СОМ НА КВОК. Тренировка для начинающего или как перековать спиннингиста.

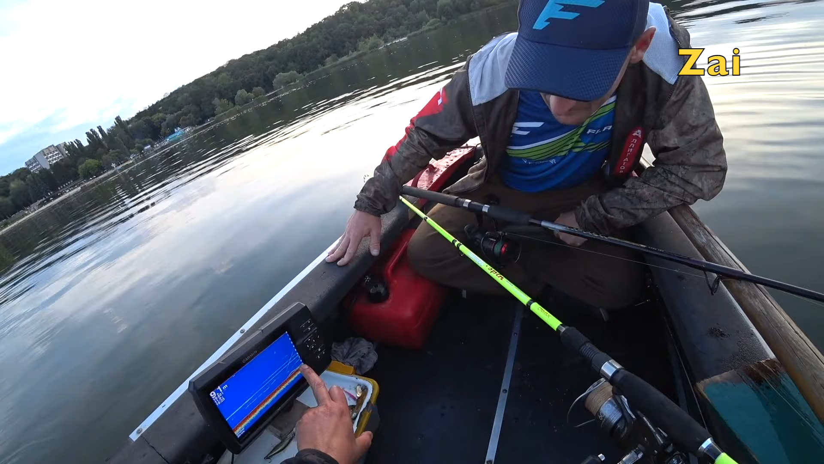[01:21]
Ага. Вот, он ползет. Он оторвался от дна чуть-чуть. Оторвался, да? От дна, он себя проявил сразу прям. То есть тут получается, что если он на самом дне, его не видно вообще. И вообще не видно. Если он хотя бы сантиметров на 20 оторвался. Да.